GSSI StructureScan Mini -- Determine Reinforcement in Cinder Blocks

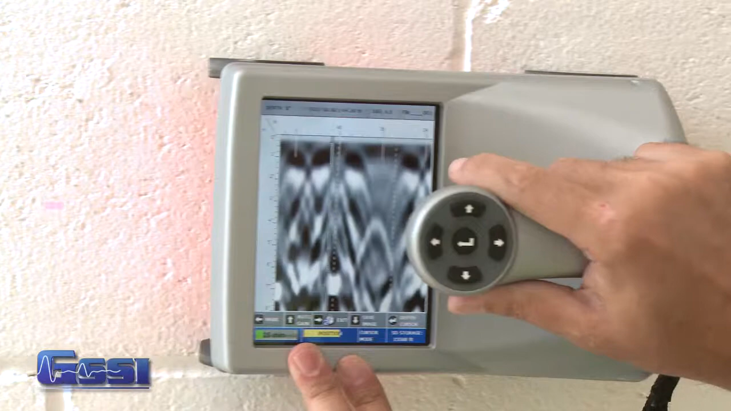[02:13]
Again and this one is empty and I just keep looking.